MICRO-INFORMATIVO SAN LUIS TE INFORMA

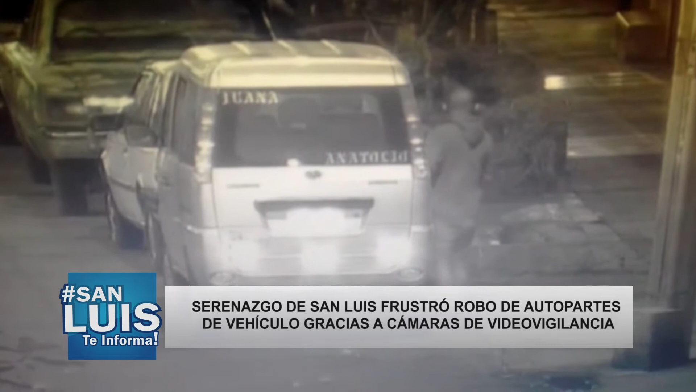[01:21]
dos sujetos fueron intervenidos cuando intentaban sustraer las autopartes de una minivan que se encontraba estacionado en la avenida 26 de Julio de la unidad vecinal de Yerbateros.